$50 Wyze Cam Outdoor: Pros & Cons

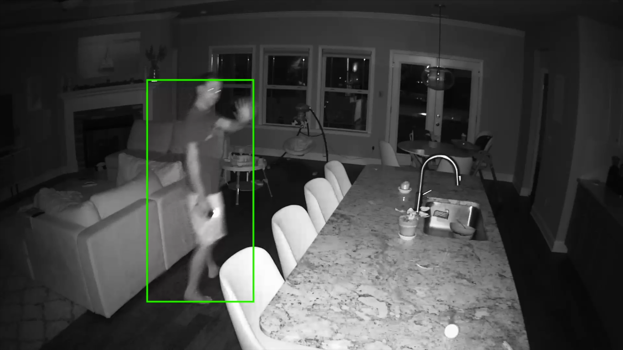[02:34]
There is often a bit of a delay, even up to 5-10 seconds sometimes, and a 12 second clip is just a short amount of time. This could very easily miss the most important moment, and you just never know.
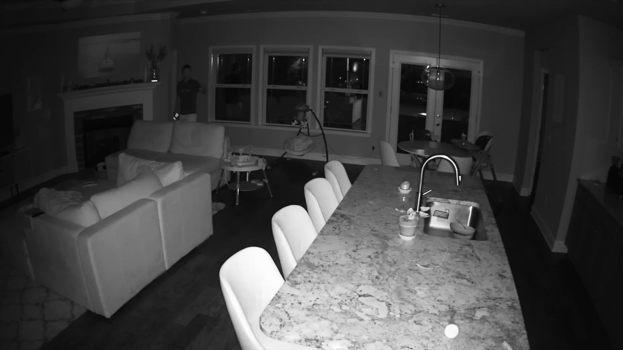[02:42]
Hopefully with continued updates this might be improved.
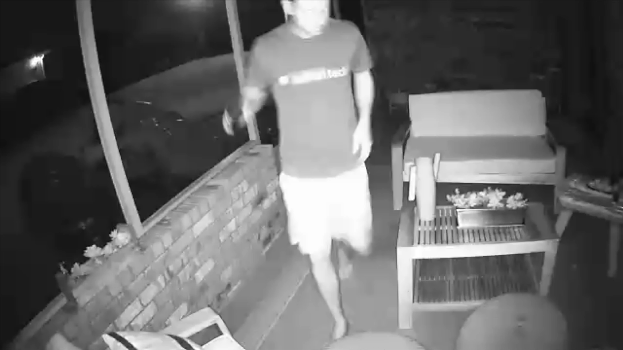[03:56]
It has night vision distance up to 25 feet.